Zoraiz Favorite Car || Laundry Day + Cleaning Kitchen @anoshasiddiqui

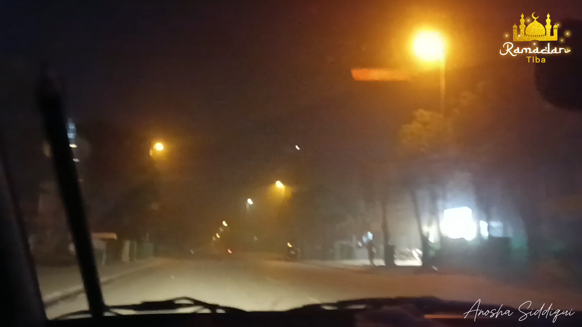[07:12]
ابھی آل مجھ گیا نا بجریا ہم لوگ آئے ہیں باہر ایک دو چیزیں لینے تھی اس کے علاوہ ویسے بھی میرا موں رو رہا تھا کہ تھوڑا سا جو ہے وہ راؤنڈ لگ جائے ایک اور ابھی ہم لوگ نکلے ہوں یہاں پر دیکھیں کتنی ڈسٹ روئی ہوئی ہے ہم لوگ جا رہے ہیں اور دیکھتے ہیں کس سائیڈ پر جاتے ہیں اور اید کی کیا کیا رونا کوئی بھی ہے باہر ہم لوگ